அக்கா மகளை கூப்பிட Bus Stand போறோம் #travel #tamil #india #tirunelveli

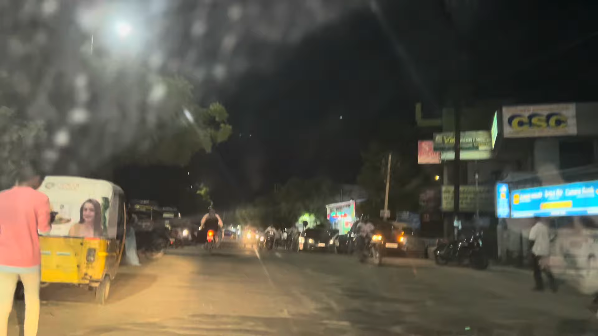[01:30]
நம்ம ட்ரெஸ் வாங்கினாலும் வாங்கிக்கிடலாம். நல்ல பிஸியாக இருக்கும் இந்த ரோடு, ரொம்ப டிராஃபிக் இருக்கும்.
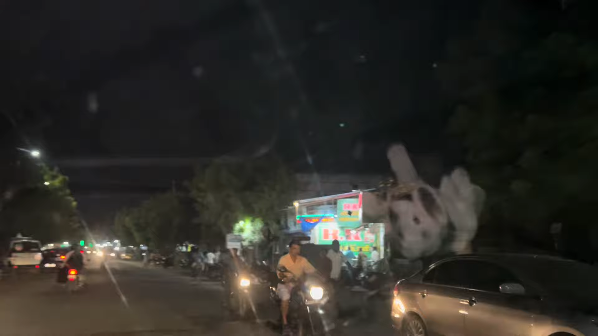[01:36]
எல்லாமே இங்கேயும் கிடைக்கும்.
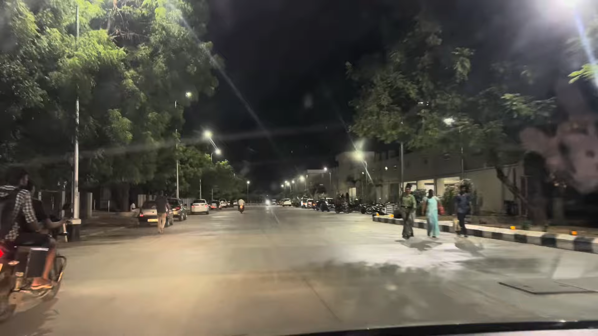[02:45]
பஸ் ஸ்டாண்டு பக்கம் இந்த பக்கம் இருக்குது லாரா லாட்ஜ், இது மாதிரி ஹோட்டல்ஸ் எல்லாம் அந்த இதில் இருக்கா.